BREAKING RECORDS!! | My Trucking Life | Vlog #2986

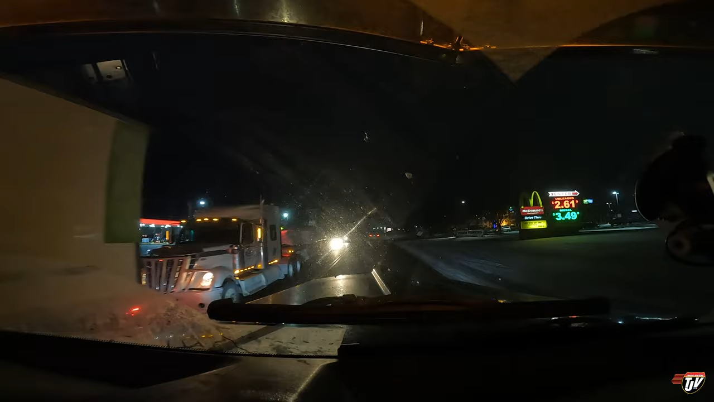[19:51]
On the left side. 200 meters. Actually, it's right here, Karen. What are you talking about? Look at that, no lineups. Wow. Nice.